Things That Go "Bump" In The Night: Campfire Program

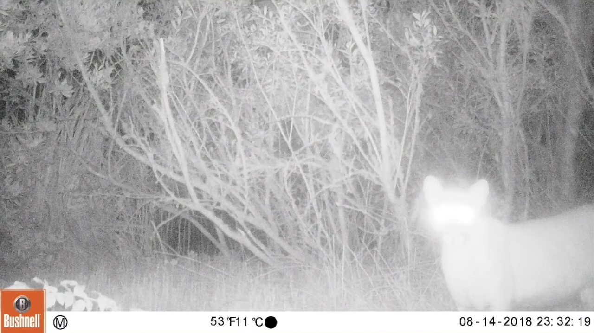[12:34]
Here at our state park, we have special equipment that helps us see nocturnal animals, like night vision cameras that spotted this mountain lion. Remember to help keep wildlife wild. Always maintain a distance between you and any animal you come across. Who knew all these animals were so active at night while we sleep? Thank you for joining me for this evening's campfire program all about nocturnal animals.